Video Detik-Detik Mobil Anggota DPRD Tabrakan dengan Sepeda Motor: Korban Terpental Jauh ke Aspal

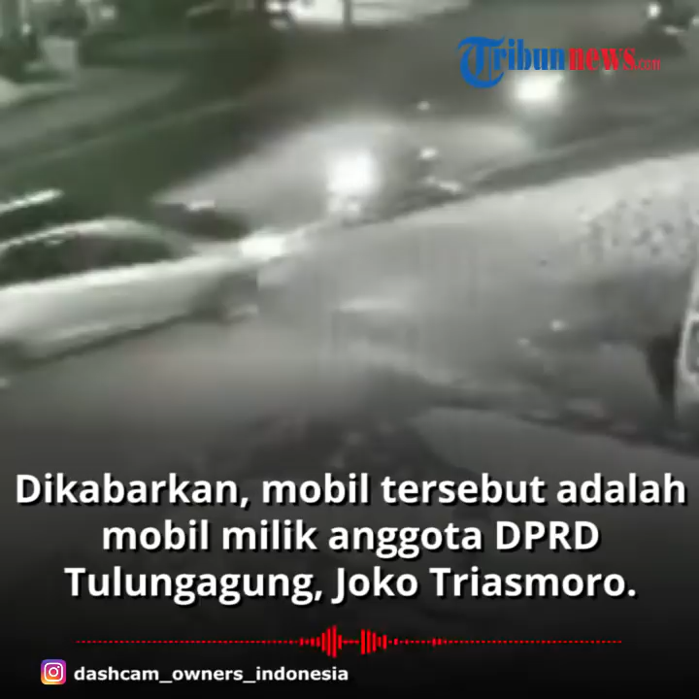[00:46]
Sepeda motor tersebut sempat terserat sekitar 5 meter sebelum mobil akhirnya berhenti.